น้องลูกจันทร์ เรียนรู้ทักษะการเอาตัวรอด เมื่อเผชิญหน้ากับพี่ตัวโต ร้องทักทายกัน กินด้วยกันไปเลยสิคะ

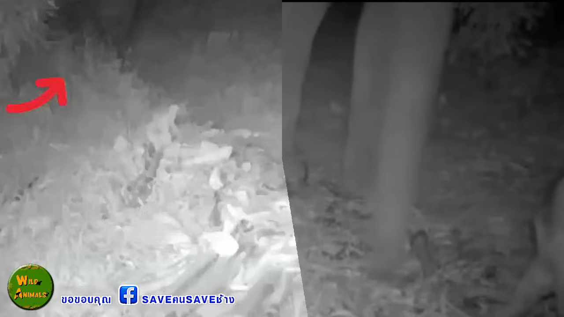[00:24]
ักพัค พี่ตัวโตก็เดินเข้ามาทักทายน้องลูกจันอยากรู้จังเลยค่ะว่าเขาคุยอะไรกันพอหลังจากนั้นพี่ตัวโตไปแล
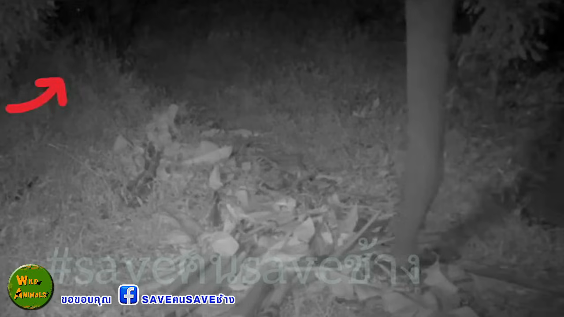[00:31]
้วเด็กน้อยก็เข้ามากินอาหารตาปกติหลังจากนั้นน้องลูกจันก็เรียนรู้ทักษาการเอาชีวิตรอดคือเมื่อพี่ตัวโตชอบมาแย่งอาหารหนูกินตอนดึกหนูก็มาก